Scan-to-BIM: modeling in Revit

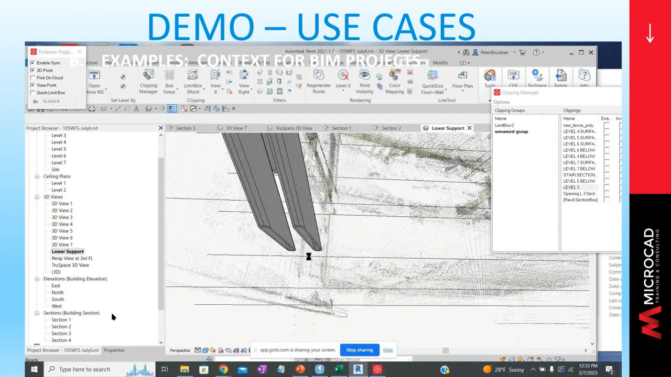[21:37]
before they had to ship it over to the build to the uh to the building also underneath that floor it also matches up with a beam that it
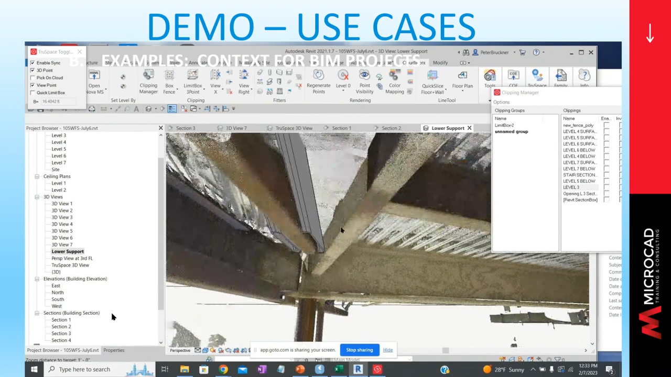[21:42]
straddles we needed to know where that beam was in modeling it you can't even see it from the same view but this is a scan it's three-dimensional and everything is in its
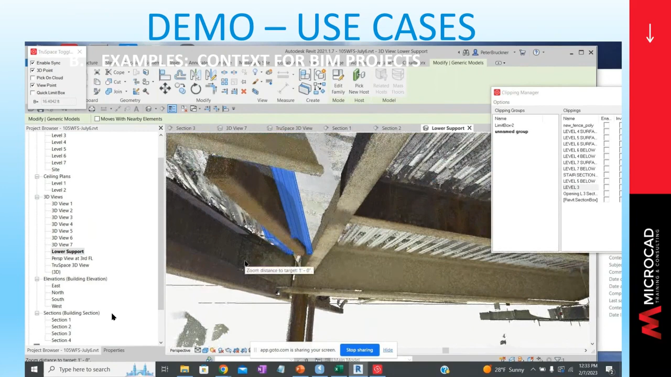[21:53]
right place so we've been able to do is take a very difficult and expensive stair and bring it in
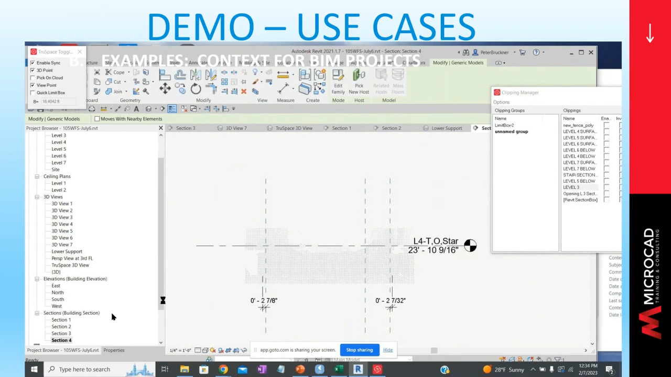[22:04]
to the existing conditions and we know that our building our bim model which in this case was modeled an inventor brought into revit but
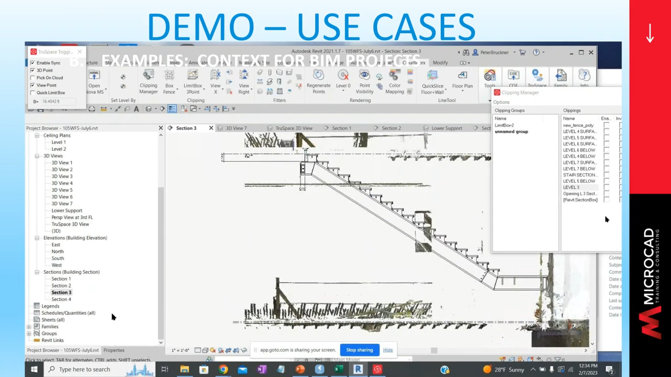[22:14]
basically we know that it's going to fit and indeed
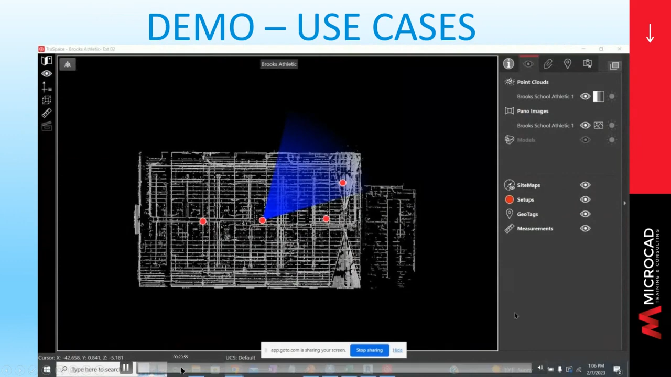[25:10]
sorry guys now you can notice now we can also look at a point cloud in grayscale
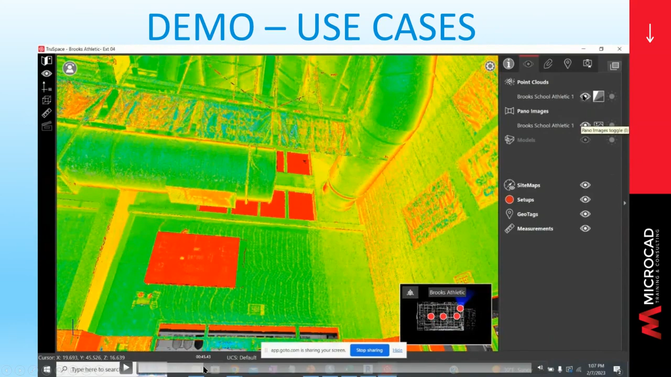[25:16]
if i've done it in color we've seen color as well or we can look at a heat shield to show that the things that are brightest are the where where we have the most points so again we looked around the whole building
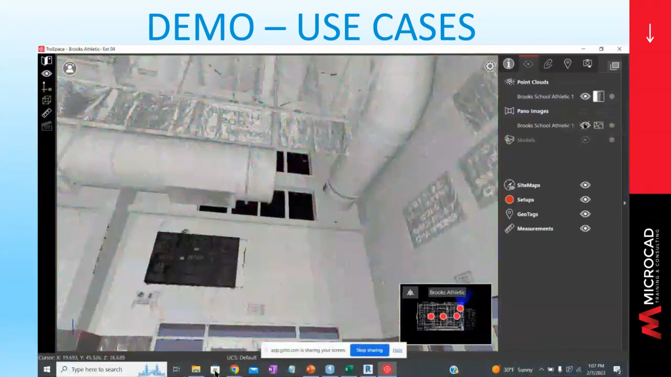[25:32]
and uh we wanted to capture we want to look at a section box so how do we look at that
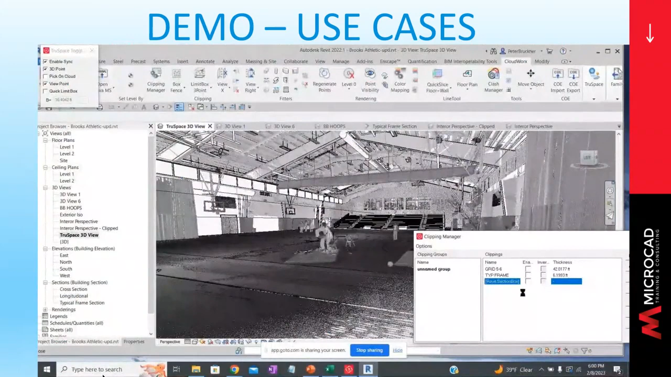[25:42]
building through different sites uh different uh clipping planes and uh there's a section box we can do it from a typical frame then we can